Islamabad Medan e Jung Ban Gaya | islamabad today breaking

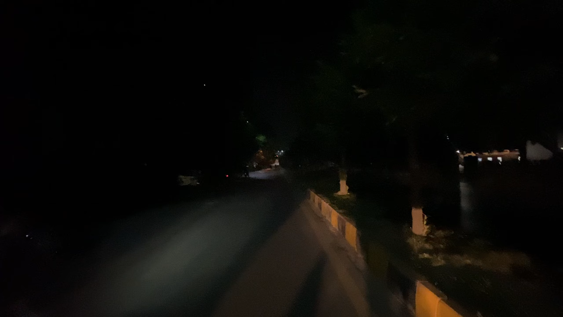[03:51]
ये आप देख सकते हैं लोग रुके हुए हैं यहाँ पर शेलिंग की वजह से। ये गाड़ी आ रही है, रुक रही है पीछे। हाँ, ये आवाम भी नहीं है, फिर भी हाल ये है। ये आपको आवाज़ें पीछे आ रही होंगे ठा ठा के।